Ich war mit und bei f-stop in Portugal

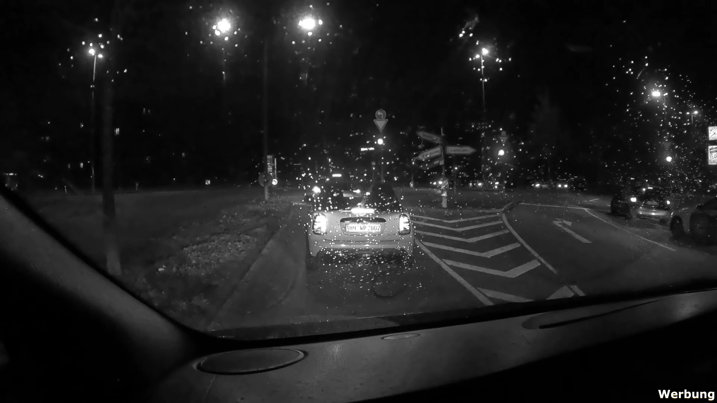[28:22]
Es regnet ganz leicht, aber ist egal. Wir nehmen die positiven Vibes mit aus Portugal.